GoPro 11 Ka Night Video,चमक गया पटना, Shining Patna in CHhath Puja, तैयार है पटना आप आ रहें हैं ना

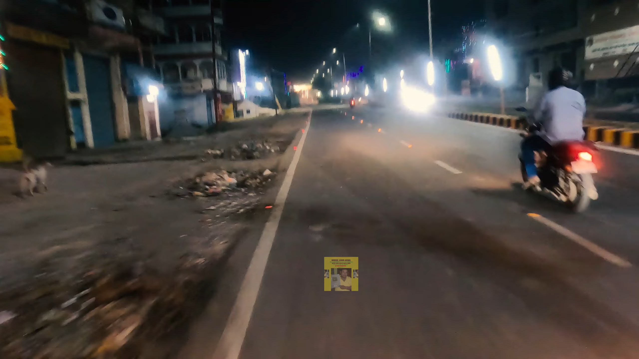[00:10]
देखना चाहते हैं कि GoPro 11 जो हमने मंगवाया है ये रात में कैसा रिजल्ट देता है। साथ ही दीपावली के बाद छठ पूजा
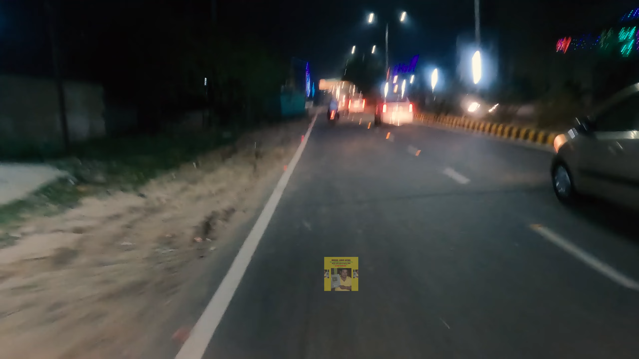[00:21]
को लेकर के क्या तैयारियां चल रही है यहाँ पर, नाइट में नाइट व्यू कैसा आता है वो भी हम आपको दिखाते हैं। आज 28 तारीख को ये वीडियो हम बना रहे हैं और आई होप ये क्राउंड हम सिर्फ मारेंगे, छोटा सा वीडियो होगा जिसमें हम क्वालिटी भी देखेंगे कि क्वालिटी कैसी है इस GoPro की नाइट में।
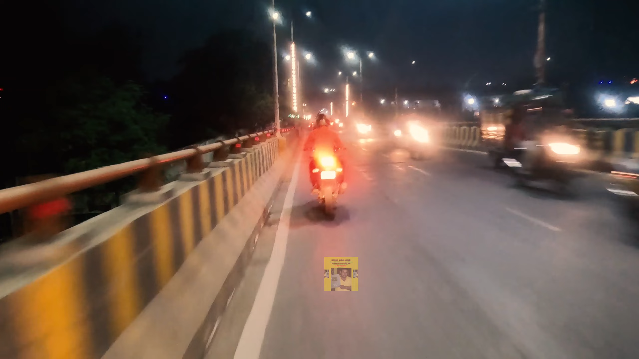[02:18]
शहर में अभी हम नहीं कर रहे हैं क्योंकि अभी हमको ये वीडियो सिर्फ ट्रायल में लेना है।
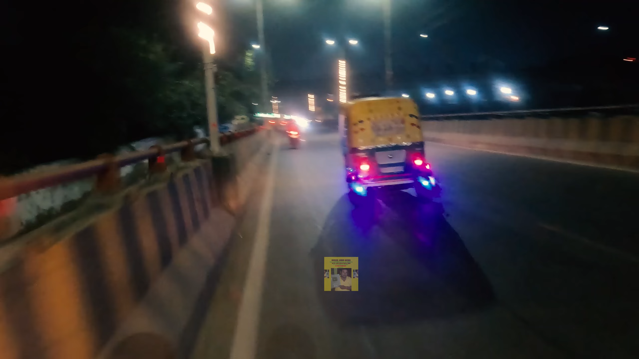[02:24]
अगर आपके पास ये वीडियो पहुंच गया है तो समझिए कि ट्रायल ओके है, अगर नहीं पहुंचा है तो सिर्फ हम ही जानेंगे कि ये है। देखिए कितना खूबसूरत है ये घेरा गया
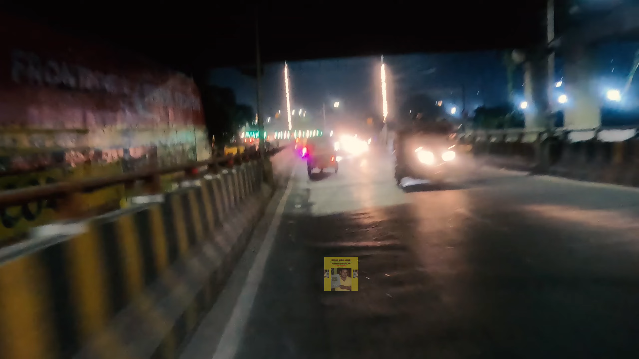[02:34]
है लाइट से और ये लगाया गया है डिवाइडर पे, कितना खूबसूरत लग रहा है ये तस्वीर में आप देख सकते हैं। हम यहाँ से घुमाएंगे और घुमा करके फिर हम चलेंगे।
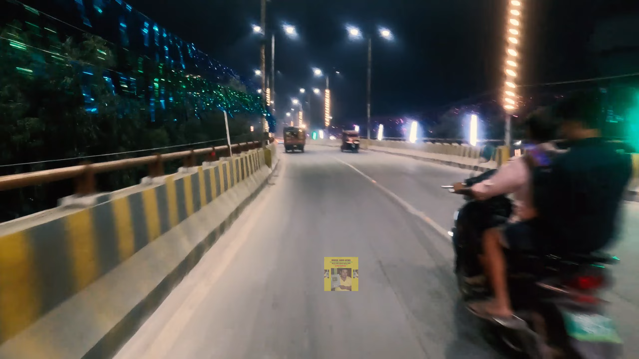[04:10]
पटना की खूबसूरत तस्वीर, पटना सिटी खूबसूरत। तो कुछ ऐसा ही नज़ारा यहाँ NMCH की तरफ बढ़ रहा है, यह होता रहता है, ये सब काफ़ी जाम लगा था। ये सब जो फ्लाईओवर बना है ना, रेलवे ओवर ब्रिज बना है तो काफ़ी आराम हो गया है।